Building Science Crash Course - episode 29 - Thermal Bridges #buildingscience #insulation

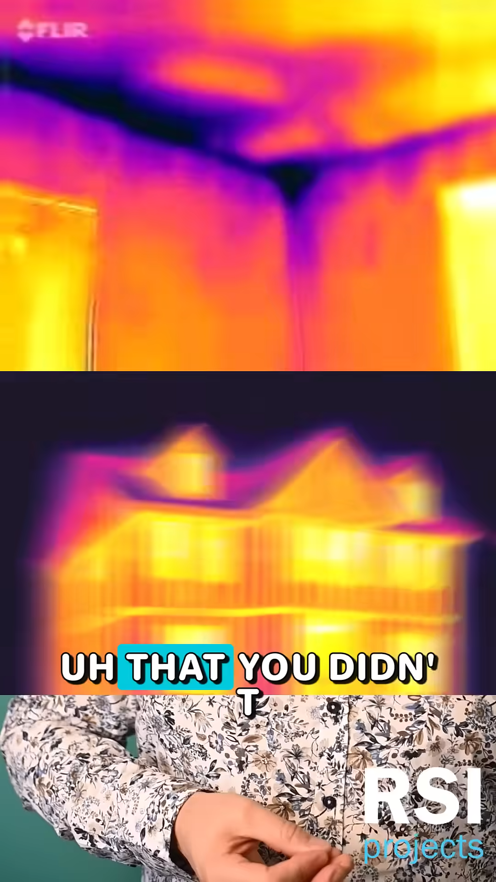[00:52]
And those very cold spots, well, they're a problem because they will lead to condensation in secret hidden corners of your building and condensation is water and water is smarter than you and will destroy everything that you love.